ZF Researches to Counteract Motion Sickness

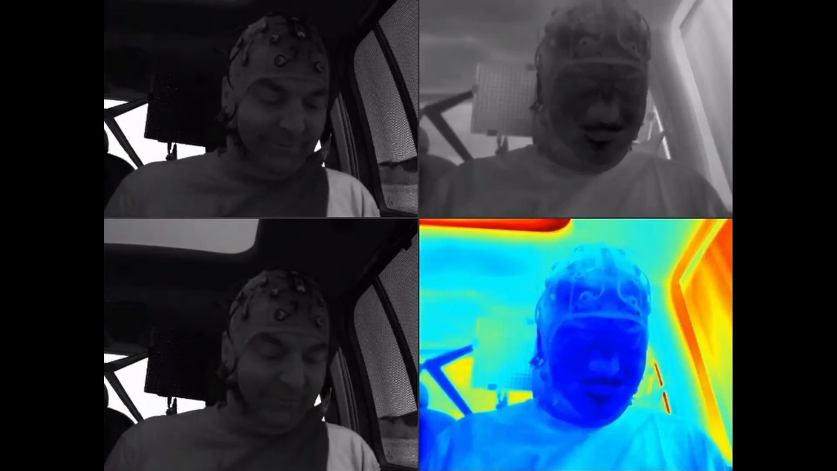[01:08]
One strategy is the conventional way where we attach sensors to the subject and try to get the best possible data quality for our joint research purposes with CF.